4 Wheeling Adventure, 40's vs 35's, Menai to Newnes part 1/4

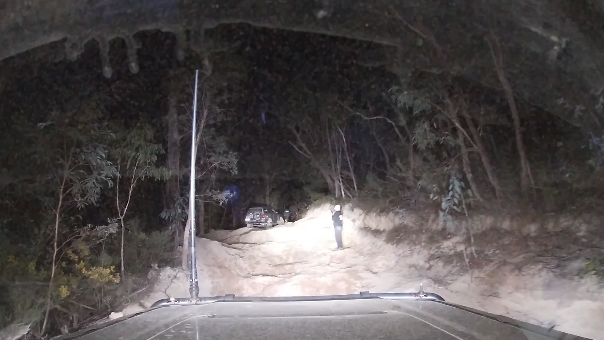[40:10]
I can smell your beer. It's good. I can taste my beer. Which way should I go? It's not that bad. This is hectic. This is hectic, man.